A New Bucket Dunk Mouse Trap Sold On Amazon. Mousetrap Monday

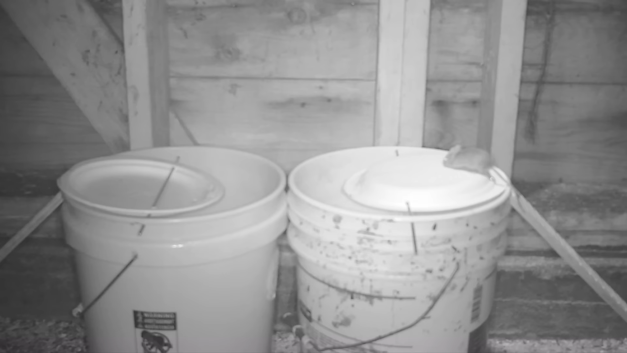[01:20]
The High Dive is a DIY mousetrap where you take a wire and you string a paper plate across a bucket. The mouse will walk out and get dunked. But this is basically a higher quality pre-manufactured version of that mousetrap.